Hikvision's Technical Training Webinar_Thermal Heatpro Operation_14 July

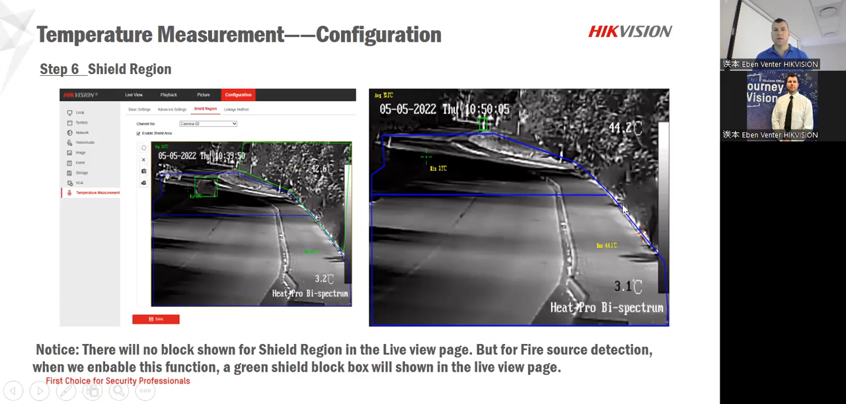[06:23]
it will accept that. But obviously, if the temperature exceeds that, it will warn you because it's run into that environment. So it's ignoring everything else. So we'll go through that as well just now. So just to have a look at those temperatures for the linkage as the notifications.
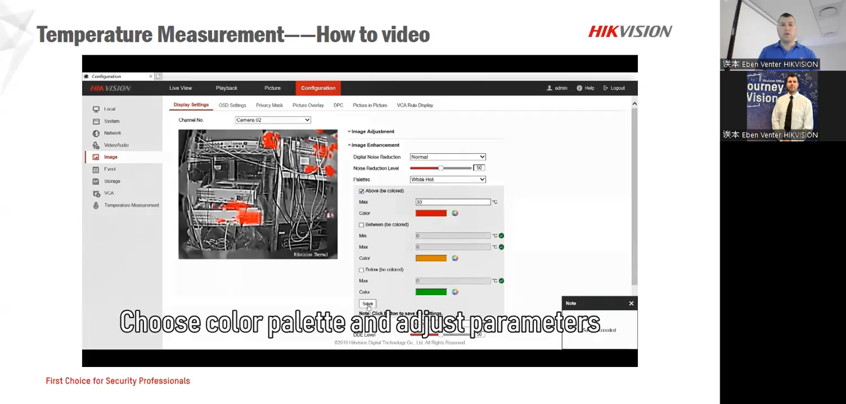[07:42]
Obviously, this one is a mess, but it's not my setup, but this helps us to be able to keep control over a certain area.
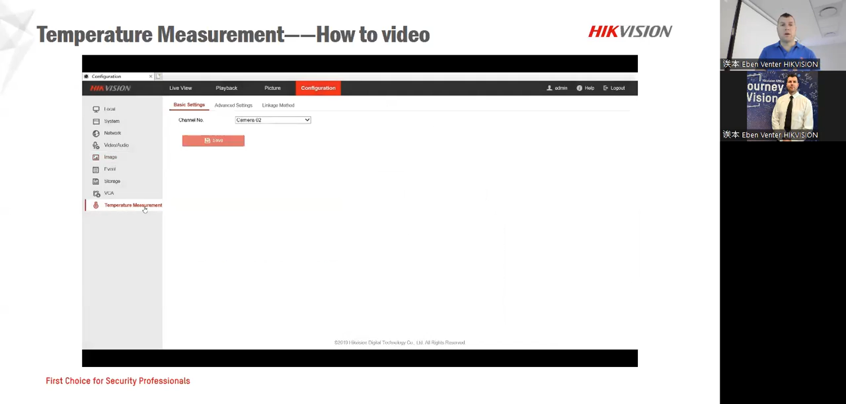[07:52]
So what you will do is by each switch, draw a little block by the power supply,
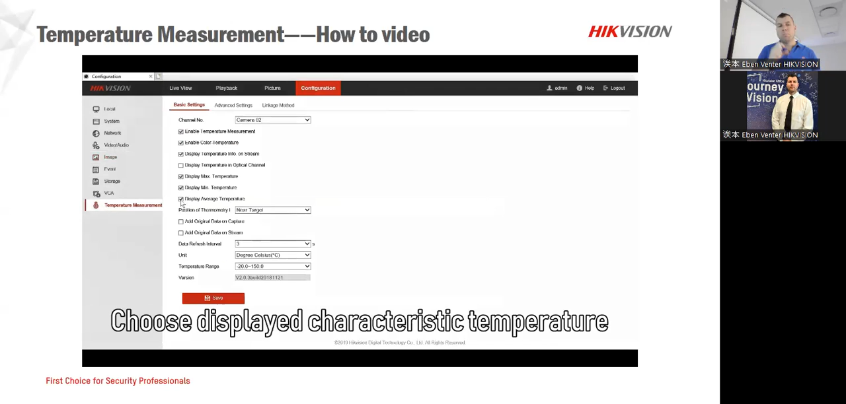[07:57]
put your temperature in there as an average, and then obviously if it exceeds it, it will warn you. If it drops, it tells you that it's switched off.
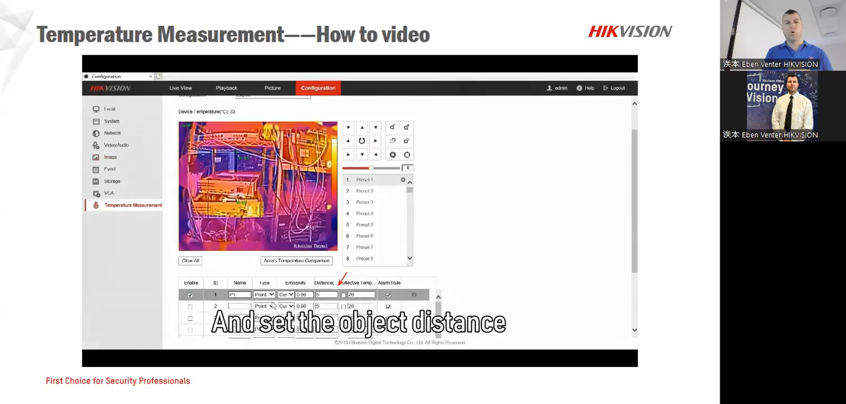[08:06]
And this is where we'll draw all those little setup rules for that. Okay.
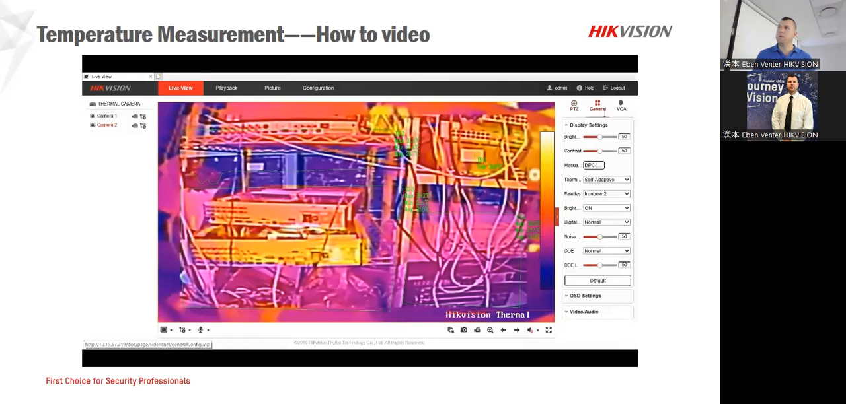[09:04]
So there you can see the different temperatures of that environment that we are trying to monitor. And again, you can change the pallets.
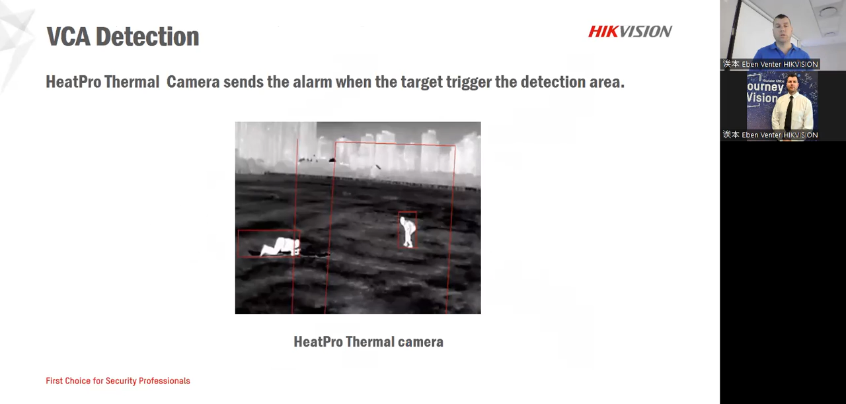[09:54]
So you can Put your line or your block itself and then you can go back and it will tell you exactly when those alarms were when those triggers were if you want to go back to on that. So that's also a very nice feature.
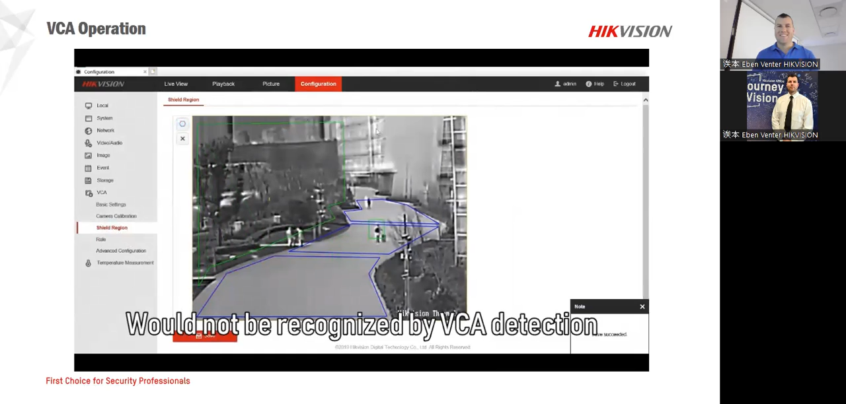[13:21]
There we go. All those other areas you can exclude them completely.
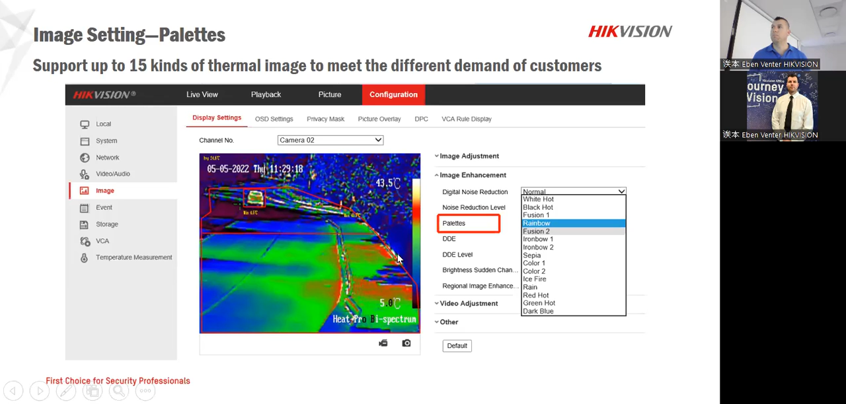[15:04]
So as you can see in the picture here, you can have a look at where those temperatures are starting and where they are ending. So the color ratio will show you what that temperature line would be. So very nice setup as well.
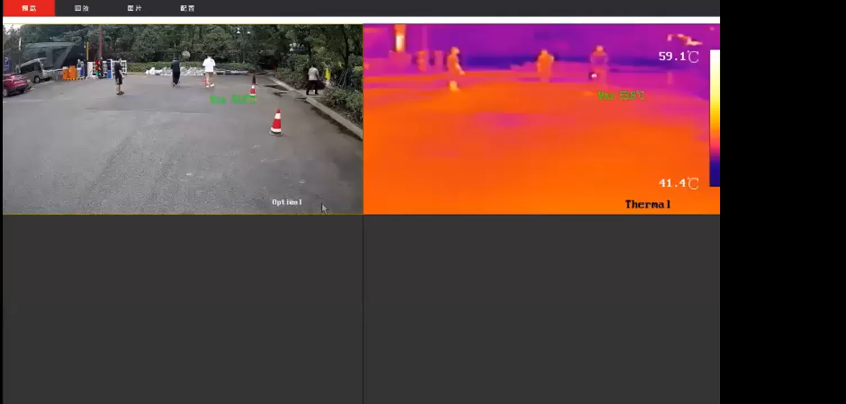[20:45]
On screen: scale top 59.1°C, scale bottom 41.4°C
There we go. So this is just a different palette itself to show that as well. So it will show you what the maximum degree is. So the camera keeps on focusing on that. Obviously because it's bio spectrum, it gives us both those images at the same time. So you can see. And for those of you that are familiar with the old heat pro, you'll see also on the thermal side, the quality of that image is much better compared to what it was before.
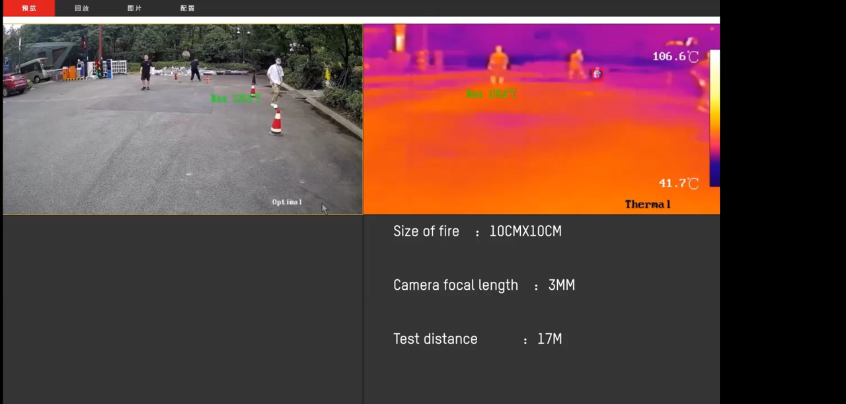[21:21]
On screen: scale bottom 41.7°C
And obviously in the future, it will even get more better regarding that. Obviously on our heat, our normal thermography thermo cameras for our heat micro,
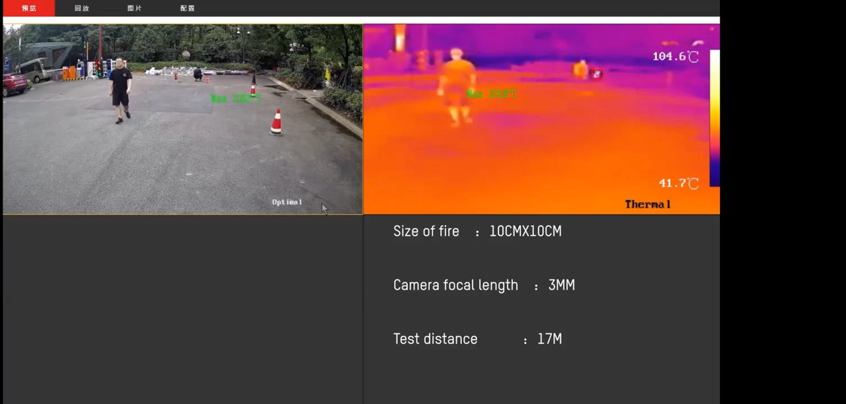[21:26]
On screen: scale top 104.6°C, scale bottom 41.7°C
that quality is even more advanced, but this is our entry level just to showcase that.
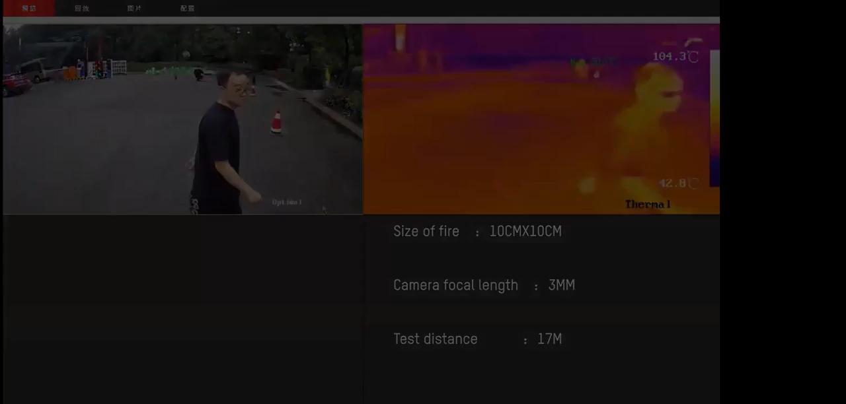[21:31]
So again, different environment, six millimeter length.
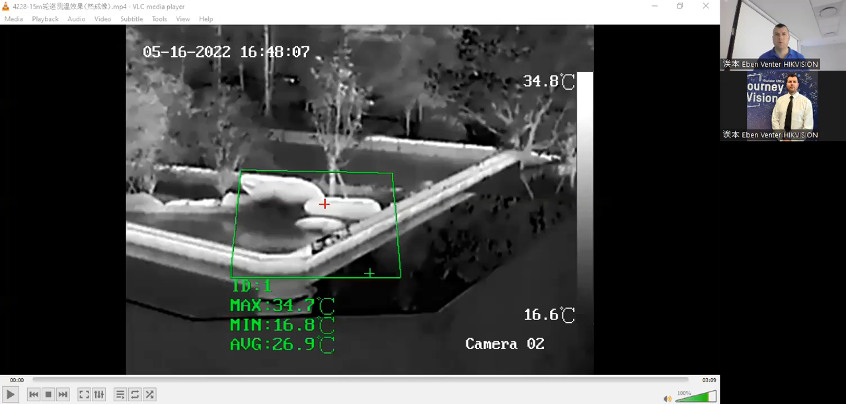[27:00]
On screen: max 34.7°C, min 16.8°C, scale top 34.8°C, scale bottom 16.6°C
give me one second there we go all right just to showcase the differences and where you might be able to set it up as well so I just wanted to go through that with you guys so as you can see there is a little bit of a different of temperature so you can control that environment that you are concentrating that you would like to look at just going to skip a little bit so we can move along they're going to show so as you can see this is the person he's got a coffee mug he's entering that environment and their